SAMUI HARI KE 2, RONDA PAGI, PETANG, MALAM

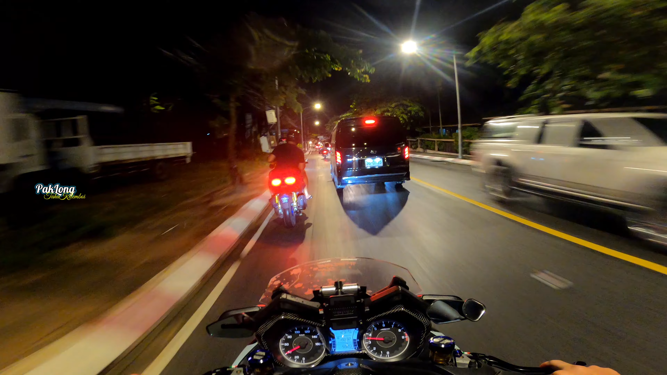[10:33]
ni cuma ronda sebelah malam je pusing-pusing haa tengok suasana haa cari makan nak pergi ke night market haa night market haa air hebat sebelah depan tu nama apa tadi dia tu habak ni haa dah alang-alang keluar tu kita ambil lah gambar suasana malam di Samoy haa macam petang tadi memang khonok lah memang view cantik haa
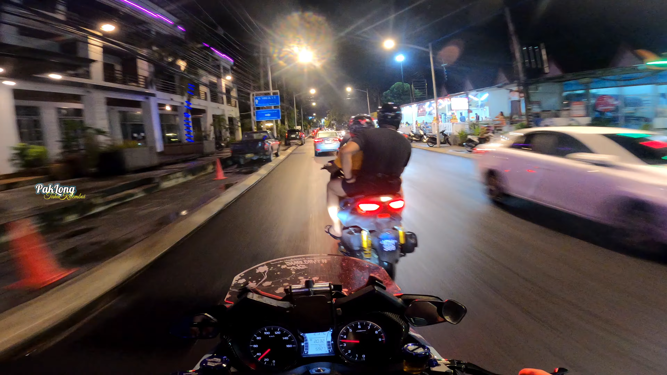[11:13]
lagi lebat lah hujan haa macam malam ni dia hujan masa awal tadi saat je haa lepas tu haa rentik-rentik kami jalan jugalah haa sebab esok dah nak gerak balik kalau kata malam ni tak keluar memang tak ada lah haa suasana malam di Samoy haa jadi kita ambil jugalah video haa suasana malam
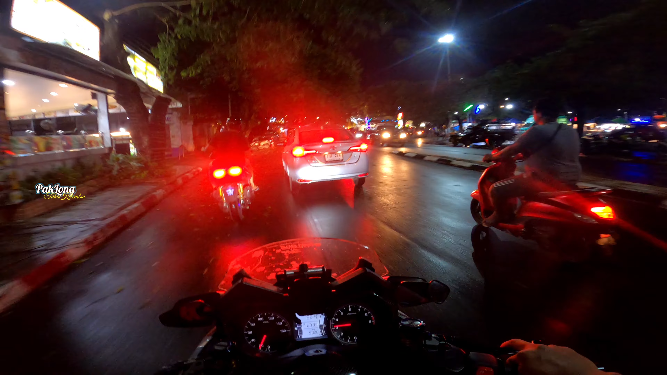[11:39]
di Samoy ni haa apa yang ada haa di sini night market
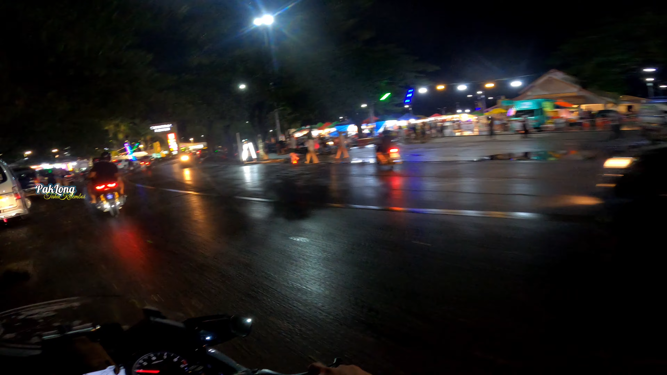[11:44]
haa depan tadi pun ada satu night market tapi tengok tu macam tak apa-apa nak yakin je jadi
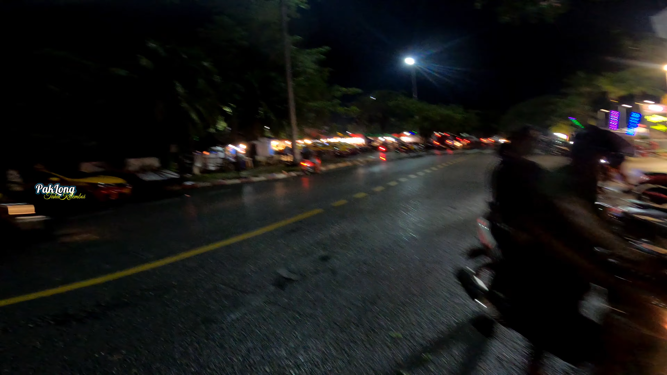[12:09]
singgah dekat night market lepas tu baru kita ronda Samoy
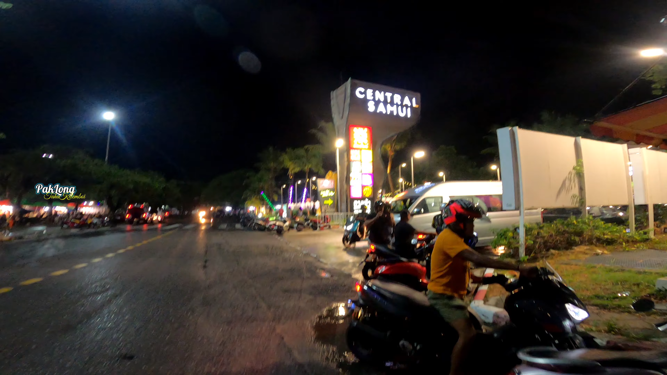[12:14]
haa tu dia central Samoy haa tempat bonti tadi
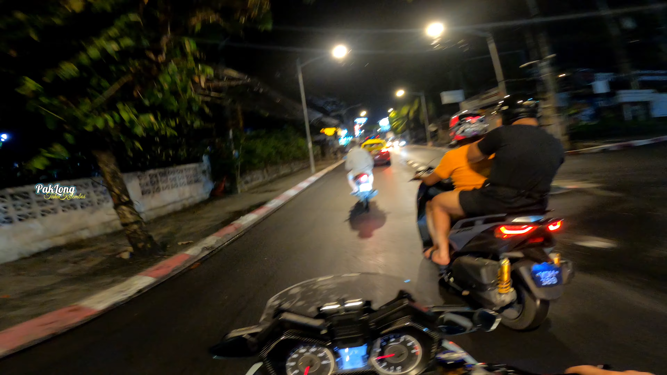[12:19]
ok sambung balik perjalanan malam tadi dah singgah dekat night market pasang malam haa ni sahaja-sahaja pusing surround area depan ni sahaja singgah server E waktu balik haa packing-packing baju sebab tadi ni dah makan pulut ayam dekat
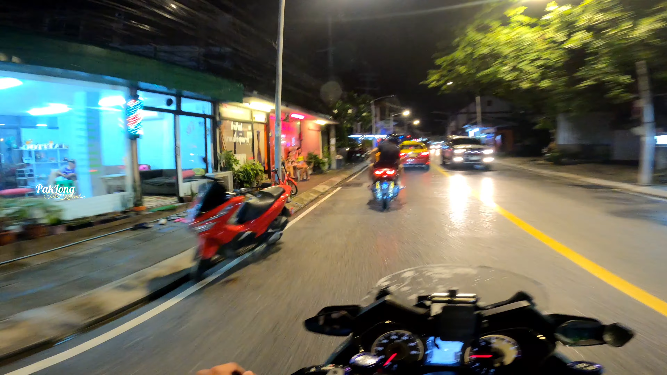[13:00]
haa pusing-pusing ronda-ronda haa lepas tu balik makan dekat rumah ni masuk lorong central sama ni tadi haa lorong ni rancang lah